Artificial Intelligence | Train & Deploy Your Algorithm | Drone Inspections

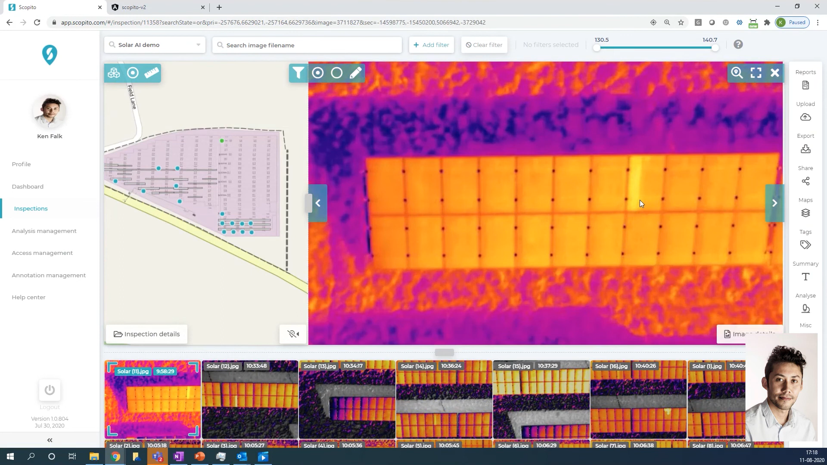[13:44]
So what you would go ahead and do is press the analyze button. Then under AI analysis, the model you had just trained would become available here.
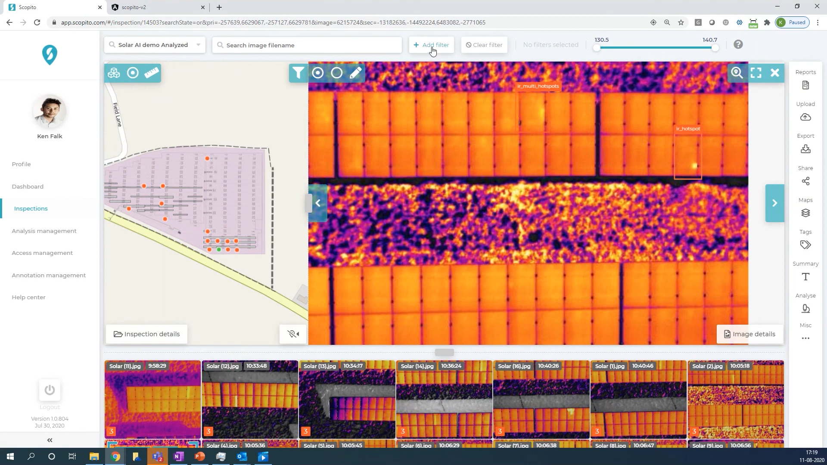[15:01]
I have my filters as normal, so I can say I just want diode issues. And once I'm happy with that, I can go ahead and generate my report.